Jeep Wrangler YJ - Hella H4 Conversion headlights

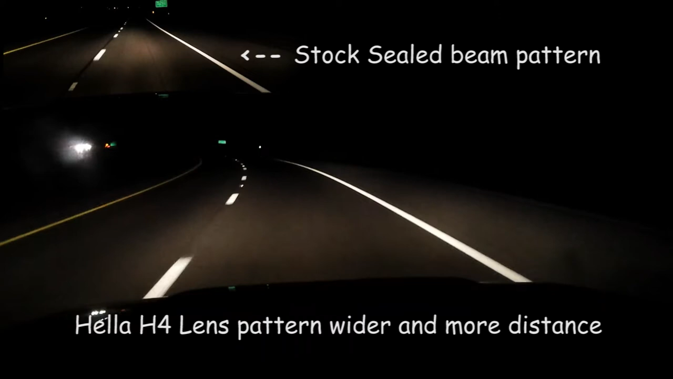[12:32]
check out the road side and lock them up i can't go away to the gym right now i'm definitely got more distance out of these uh lenses the road stripes light up better about how well the camera picks up but i got more dishes i like the road size the light is wider i mean obviously there's a big difference between the seal beam to the uh h4s
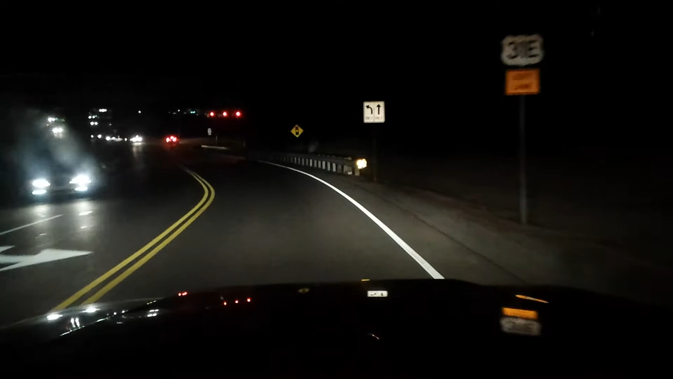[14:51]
see how deep how sharp the cutoff is on these ways it's really cool it's really cool uh seems to control the light really well i definitely like to get better bulbs because like i said these are just 60 55s another thing you know no special coatings which i'm not down with the blue coating or anything like that it's not my thing but i like performance not just looks you know as far as when it comes to lighting or engine performance or anything i like performance not just wing wing
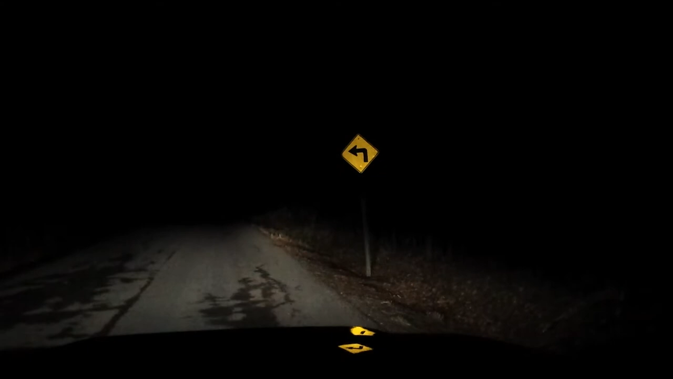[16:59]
all right everybody i got back here on this old uh backwoods country road right here and i just want to give you guys a quick example right now again i'm running the h4s hella conversion lenses uh sylvania superstar bulbs uh the vision plus lens is what they are the hell vision plus okay right now i'm a low beam if you notice it's got pretty i hope the camera's picking it up it's got a pretty decent cut off these lenses are awesome really are okay low beam high beam notice the high beam kind of concentrates
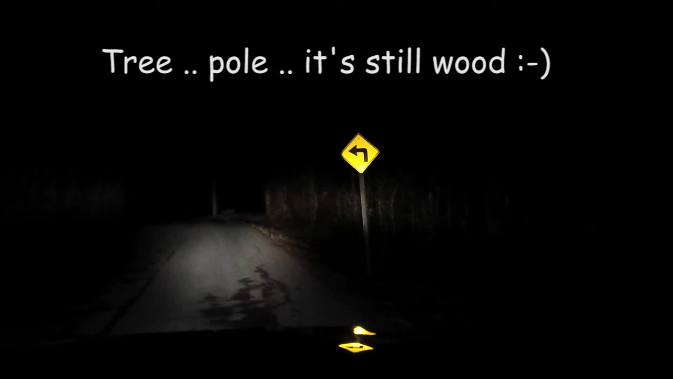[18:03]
at through the uh lens oops okay so that's not a tree it's a telephone pole once upon a time it was a tree that's it so out past that to the left is actually the tree which i don't see the camera picking it up no but trust me these lenses these lenses and these bulbs are really a massive huge upgrade for the yjs and even the tjs you get the conversion lenses for those and it's a huge difference
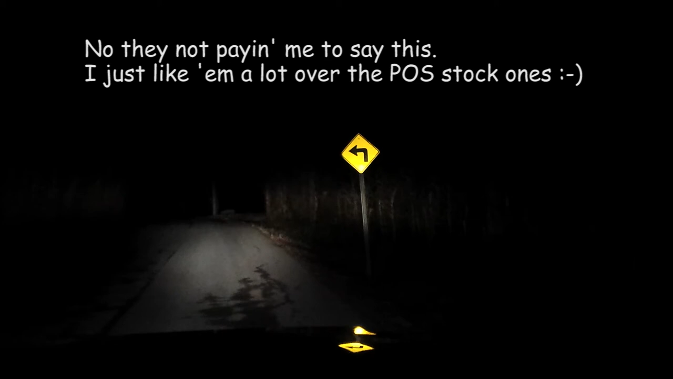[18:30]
so i really really do recommend the helivision plus lenses and the uh sylvania silver stars if you want to run standard h4s but you also got to get the um conversion harness if
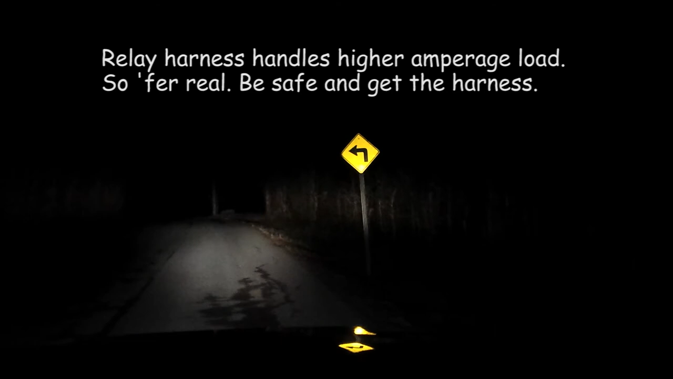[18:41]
you go to my website www dot uh almost said wrong website whoops you go to my website www.fixjeeps.com i'll put a link in there somewhere where you guys go directly to the
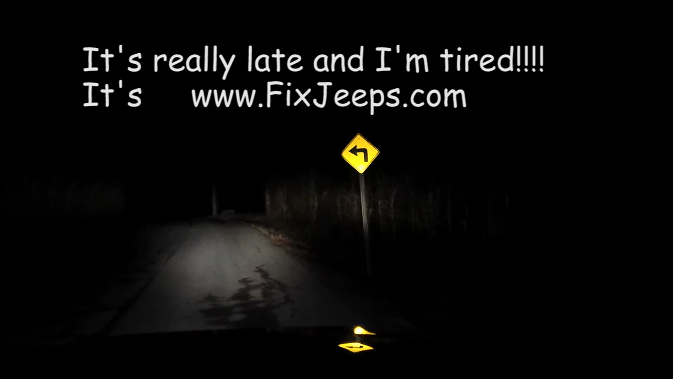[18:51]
page to uh find the part numbers to the conversion harness and the lenses and the bulbs so or smear or bulbs that are equal so i just again see there they are on high beams low beams it disperses the light out real well you can see after the left a little bit nice sharp cutoffs i really highly recommend these and i'm really glad i did it i wish i'd done it a long time ago so let's pull up a little bit
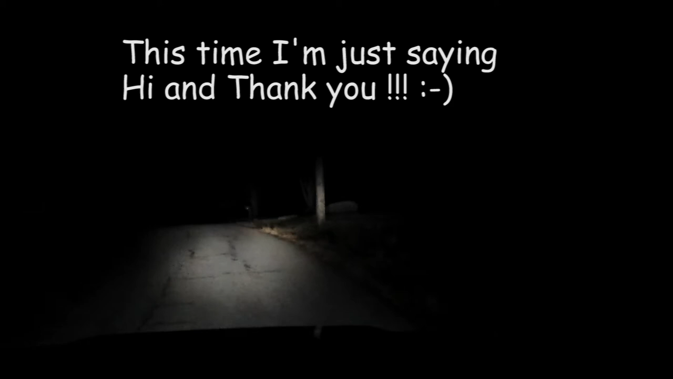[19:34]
yeah i mean what i'm seeing with the camera is two different things it's lighting the trees way up ahead of me on this little country road anyway there you go nice little uh show for the night time like i said earlier i'm not looking at doing hids at the moment but i'm working on auxiliary lighting like your off-road lighting